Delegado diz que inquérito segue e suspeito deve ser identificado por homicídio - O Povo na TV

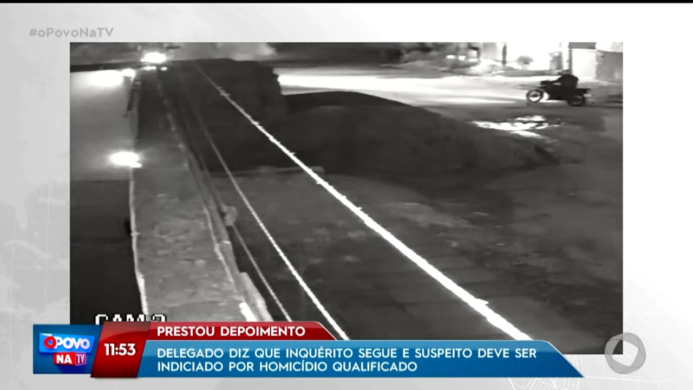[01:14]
visualiza o segurança vestindo preto, sobre uma moto, usando capacete e utilizando um celular. Segundo ele teria verbalizado para o segurança, querendo saber o que ele estava fazendo ali. Talvez o segurança, admitindo a verdadeira versão que ele apresenta, talvez o segurança, por estar concentrado na mensagem que no instante trocava com o gerente da empresa,